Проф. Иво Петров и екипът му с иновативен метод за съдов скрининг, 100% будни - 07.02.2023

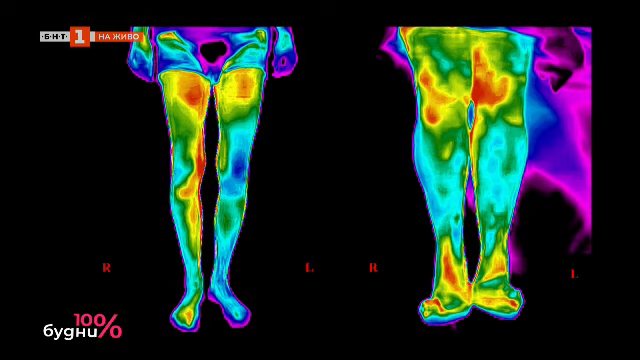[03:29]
Преди е в ляво, а след е в дясно. Тоест има пълно изравняване на образите. И всъщност това, което е акцента на тази нова методика, термография базирана на изкуствен интелект,
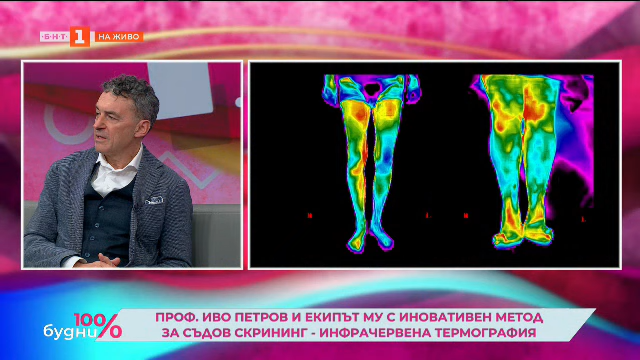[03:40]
е именно ранното доказване на такива състояния, които трябва да бъдат навреме лекувани. И както се вижда, вече споменах, че не е нужно човек да бъде екстремен специалист, за да разбере, че там има проблем. И това е акцента. Именно това, което впечатлява много колегите по конференциите, които ние предоставяме тази информация, всички са впечатлени именно от това. Сега, това, което видяхме като изображение, някак се ни напомня на добрите стари шпионски или контр-терористични филми,